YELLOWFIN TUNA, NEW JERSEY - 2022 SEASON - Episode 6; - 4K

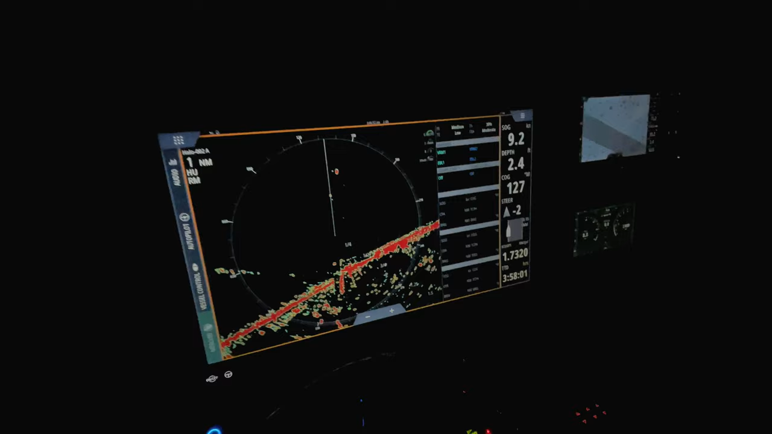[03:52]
you're living off your Simrad radar you're dimming all the lights in the boat to make sure that you have your best visibility you have your Simrad electronics all dialed in with your bearing away points you
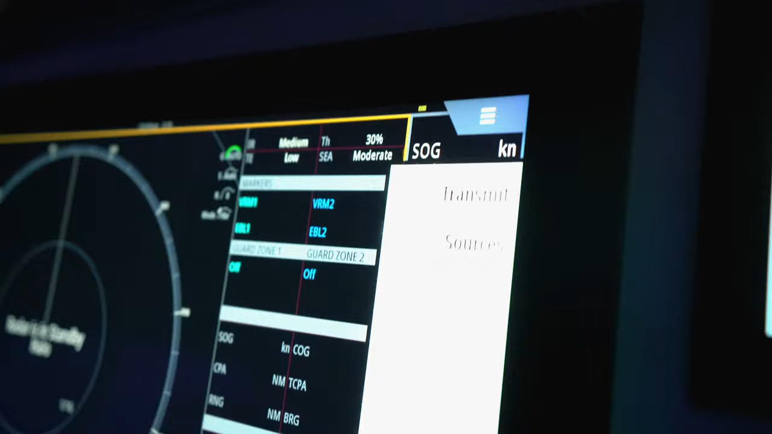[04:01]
could run your spot and it's all eyes watching in front of that boat and watching and living by that Simrad radar made our way up in that Jersey darkness and